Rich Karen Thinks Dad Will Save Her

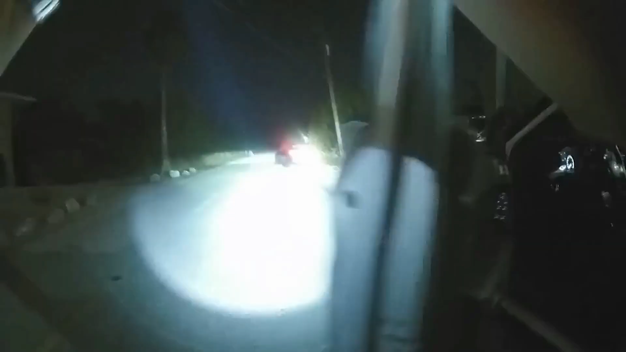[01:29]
Wait, do I have a Tesla? It just took off.